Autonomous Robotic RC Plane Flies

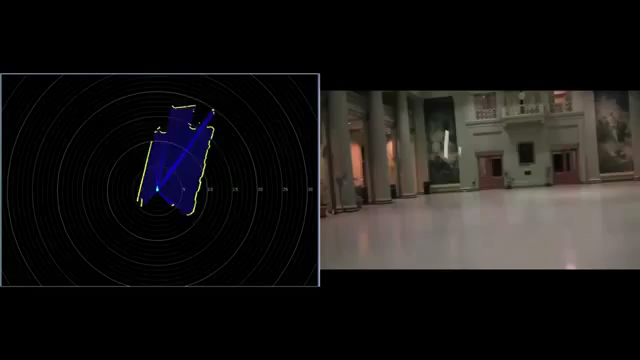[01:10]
Even with a precomputed map, individual 2D scans don't contain enough information to uniquely determine the 3D position, velocity, and orientation of the vehicle.
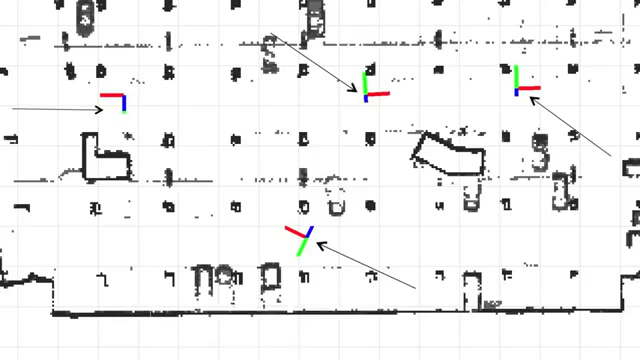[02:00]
We then use our approximate model to construct dynamically feasible paths by parametrizing an offset from this underlying trajectory.
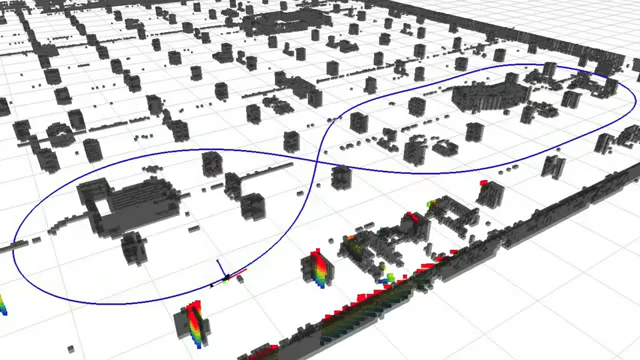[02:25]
Our algorithms allowed the vehicle to complete a 7-minute flight through the environment, traveling at over 10 meters per second,